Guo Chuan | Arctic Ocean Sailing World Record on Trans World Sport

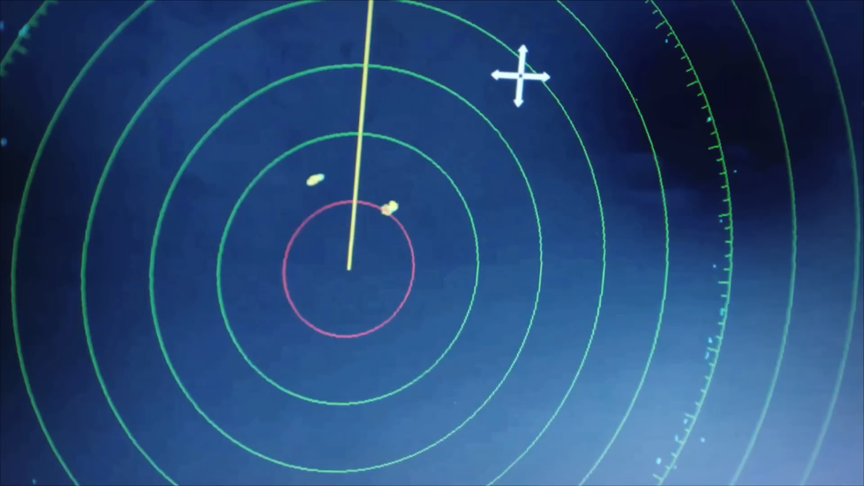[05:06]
even though her three hulls have been reinforced with Kevlar and she's been fitted with ice detecting sonar ice flows can